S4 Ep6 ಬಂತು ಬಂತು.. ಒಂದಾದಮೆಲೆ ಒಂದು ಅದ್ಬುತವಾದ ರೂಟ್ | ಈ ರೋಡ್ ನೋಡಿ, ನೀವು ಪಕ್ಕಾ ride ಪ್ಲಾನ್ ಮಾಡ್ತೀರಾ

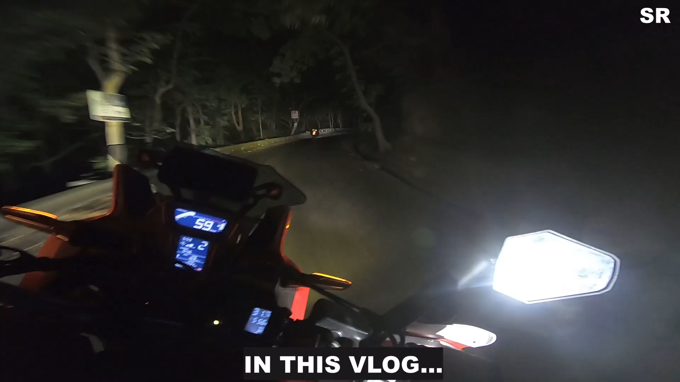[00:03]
ಓಹೋ ಆರ್ ಟಿ ಓ ಚೆಕ್ ಪೋಸ್ಟ್ ಓಹೋ ಸ್ನೇಹಿತರೆ ಬೆಳಗಿನ ಜಾವ ಅಂಬೋಲಿ ಘಾಟಿದು
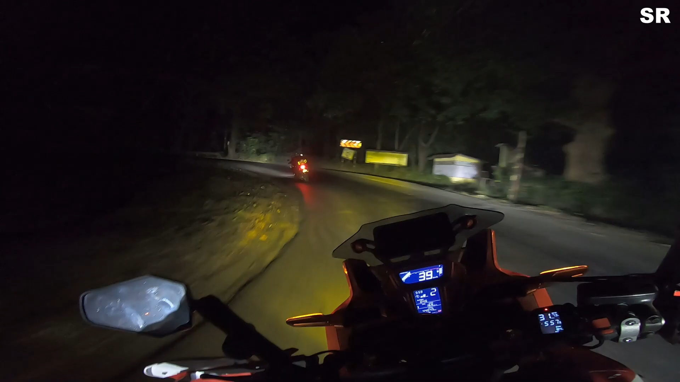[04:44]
ದೋಸೆ ರೋಡ್ಗಳು ಬಂದುಬಿಟ್ರೆ ಸಿಕ್ಕಾಪಟ್ಟೆ ಜೋಶ್ ಏನೇಳಿ ಹೇ ಆವಾಗಲೇ ಒಂದು ಎರಡು ಮೂರು ಹೇರ್ಪುರ್ ನೋಡೋದಲ್ಲ, ಸುಮ್ಮನೆ ಬಿಸ್ಕೆಟ್ಟು ಕತ್ಲೆ ಅಲ್ವಾ ಗೊತ್ತಾಗಲಿಲ್ಲ. ಬಟ್ ಇವಾಗ ಒಂದು ಬೋರ್ಡ್ ಬರೆದಿತ್ತು, ನಮಗೆ ಹಿಂದಿ ಅಲ್ಪ ಸ್ವಲ್ಪ ಬರೋದು, ಘಾಟ್ ಆರಂಭ ಅಂತೇನೋ ಬರೋಂಗಿತ್ತು.